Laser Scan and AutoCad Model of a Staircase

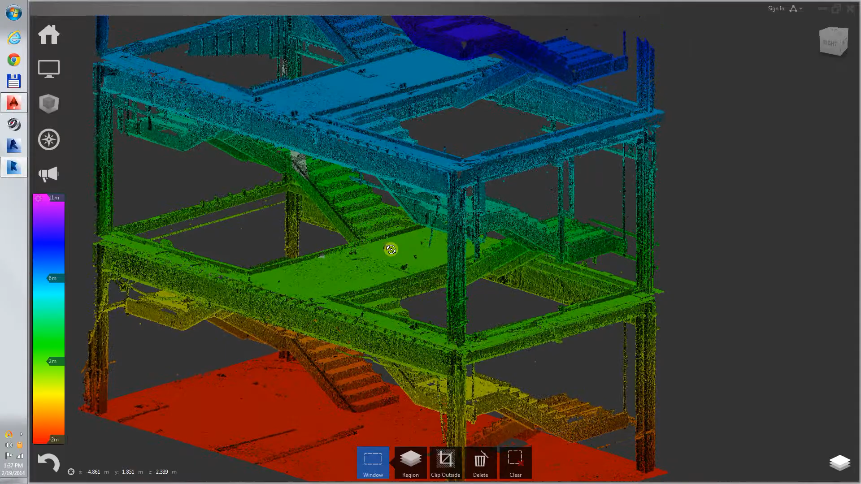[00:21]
This was used to trace the scan into AutoCAD for
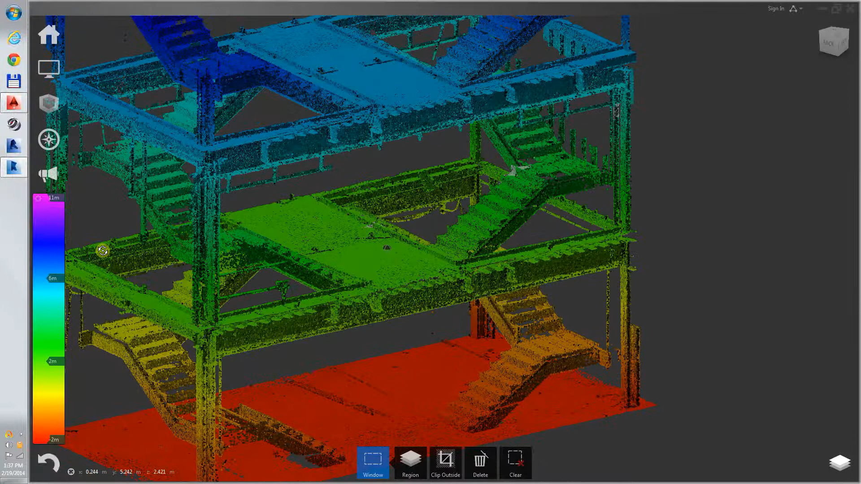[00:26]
use in manufacturing a railing system for this existing stairway. Here we're looking at an Autodesk Recap.
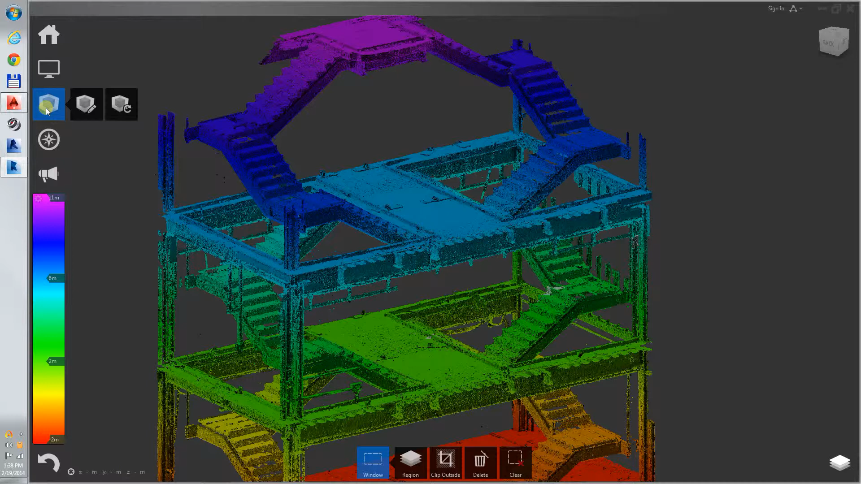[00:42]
We can look at it's showing the intensity right now. We can look at an RGB but it's quite dark probably because the staircase itself was dark when it was scanned.
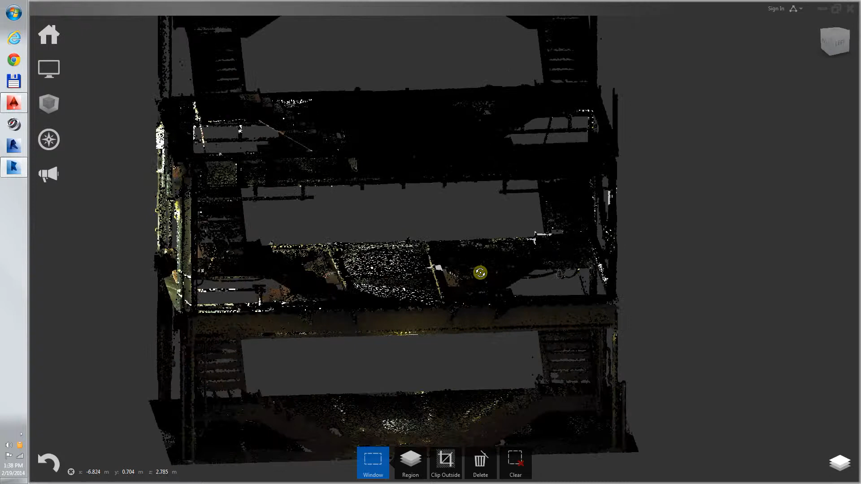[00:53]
So it just shows up better in
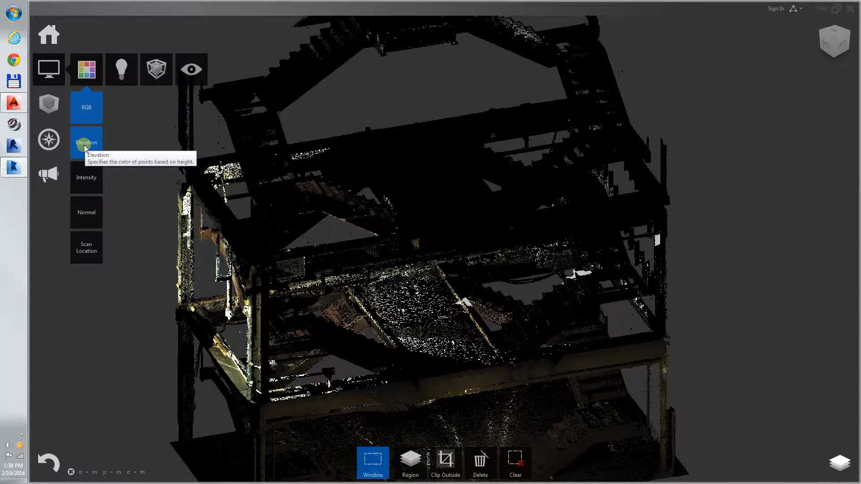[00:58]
the elevation method where it's different colors in the z-dimension.
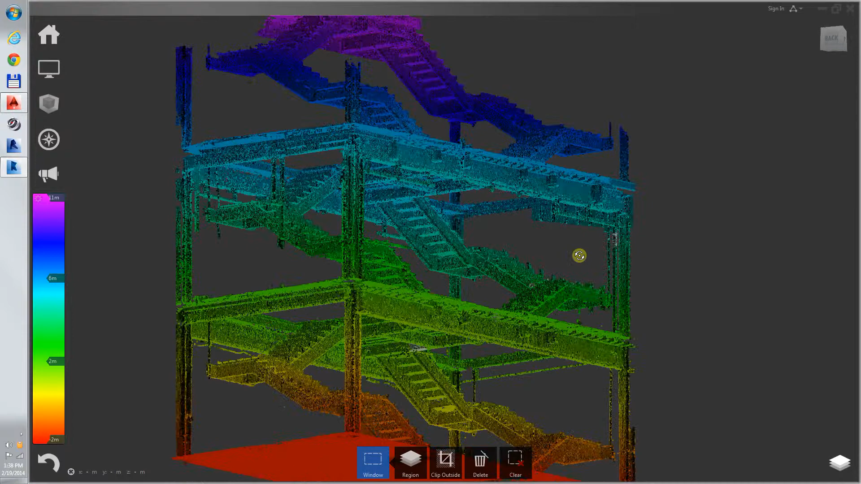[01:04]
And here it is in AutoCAD already traced.